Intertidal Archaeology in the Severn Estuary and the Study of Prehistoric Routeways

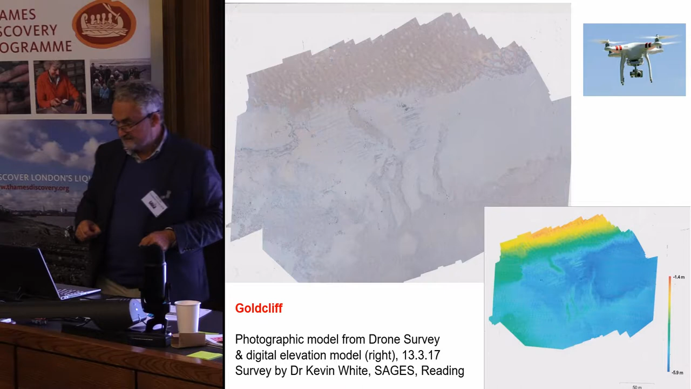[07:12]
wonderful drone survey it took about an hour and a half to do and it has established the sort of base map for all our previous and subsequent work uh here's an example this is what we did this week actually um the drone survey was done at the